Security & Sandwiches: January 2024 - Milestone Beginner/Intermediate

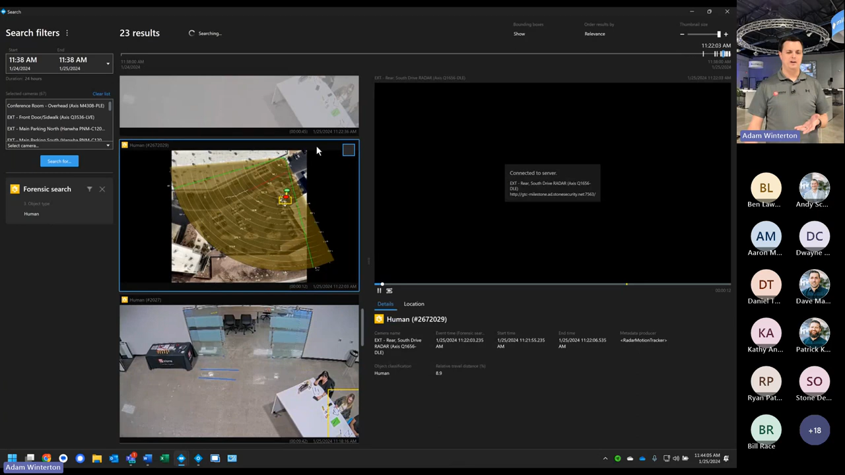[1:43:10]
one what's happening here well the radar out back of the building here detected a human walking and there go it just
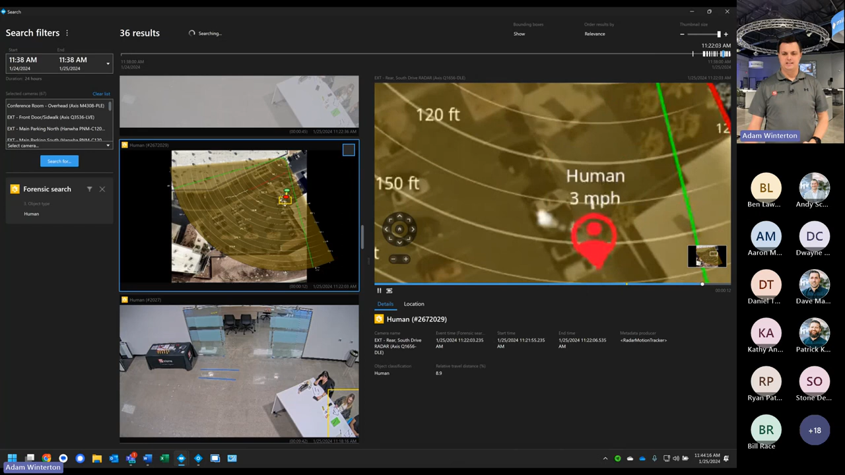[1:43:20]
classified it as human and that showed up in our search because it's a metadata it's information coming from our edgepoint device into my milestone and it just searches for the human element i see some blown minds radar is really cool it's actually one of my favorite things
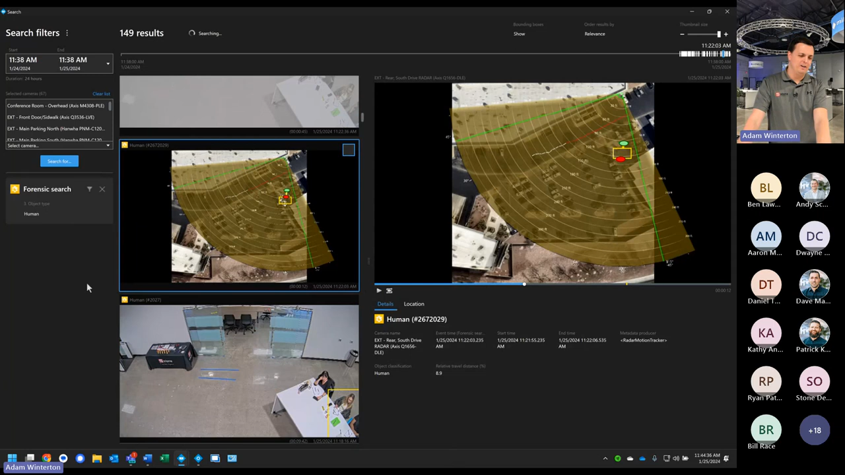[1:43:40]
um and we'll go into radar at a really fun opportunity okay let's let's get rid of human i
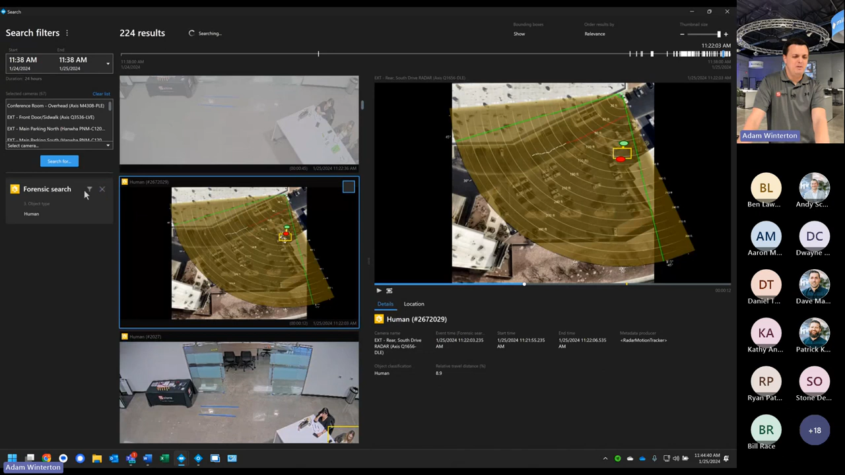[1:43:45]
don't want i don't i don't care about people anymore just show me vehicles okay
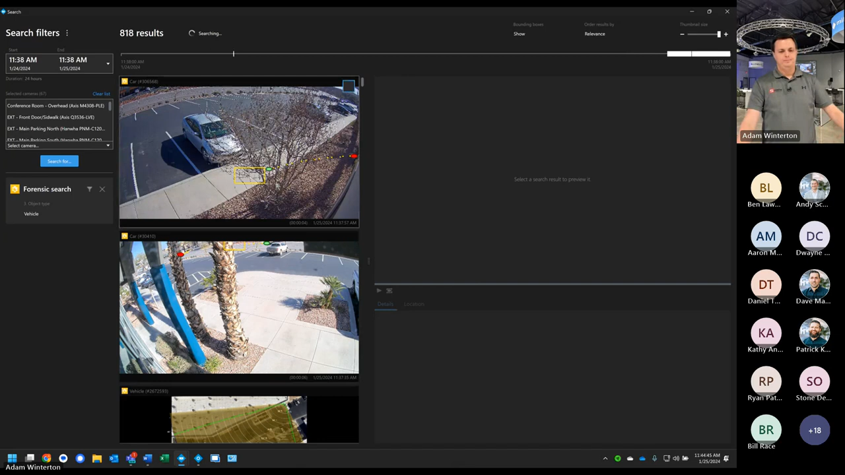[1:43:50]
so all right now some of these here it is way out here on the road across the parking lot there's the vehicle
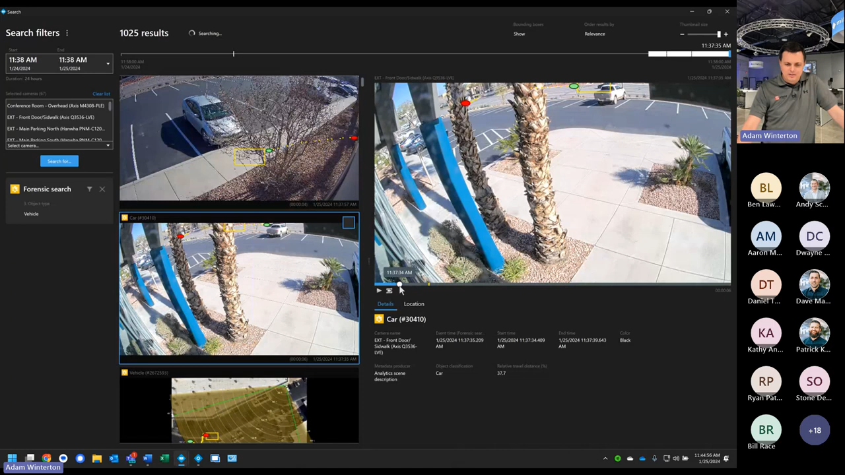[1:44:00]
we'll come back and play okay there it is that's a one frame per second at that moment in time
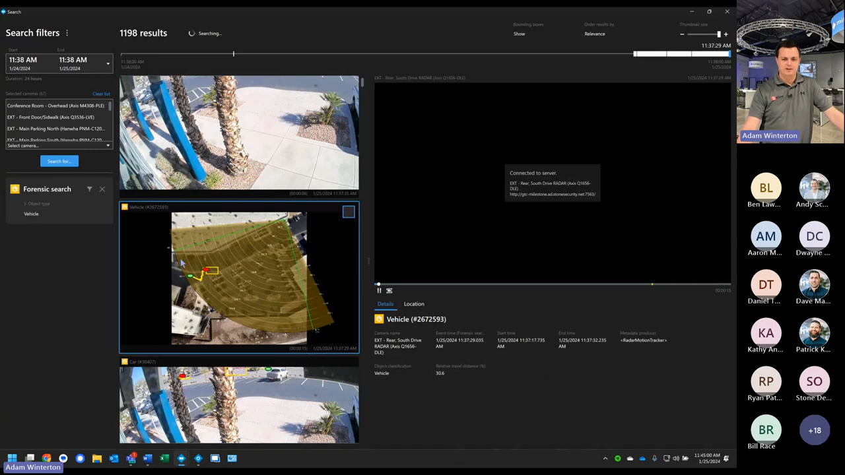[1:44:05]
here's my radar okay and here it comes right
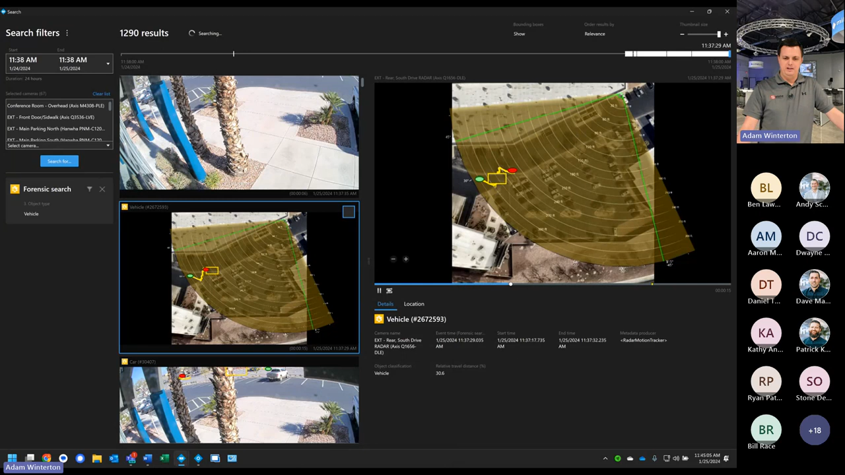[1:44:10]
there we haven't gotten the classification yet the bounding box might be covering it up but it should pop up here and say vehicle all right we missed
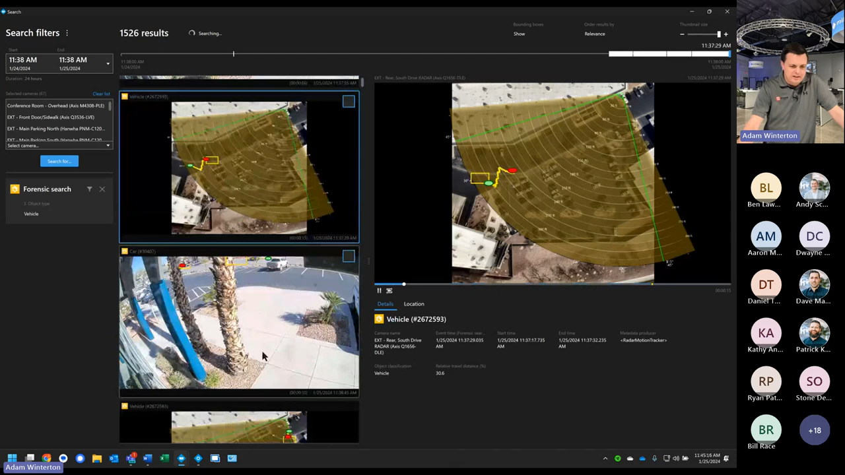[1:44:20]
on that one there you go more cards